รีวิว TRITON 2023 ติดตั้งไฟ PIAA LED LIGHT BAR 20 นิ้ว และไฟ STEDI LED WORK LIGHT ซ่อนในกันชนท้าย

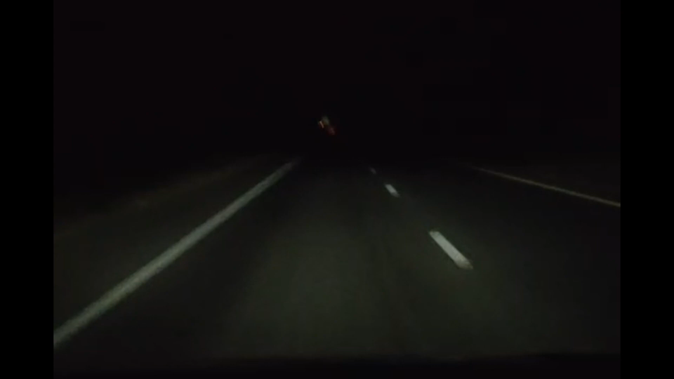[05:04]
เป็นหลอด LED 3สีไฟลีครับต่อไปเป็นไฟไลท์บาร์ครับสว่างมากเลยครับใช้งานได้ดีครับเวลาวิ่งต่างจังหวัด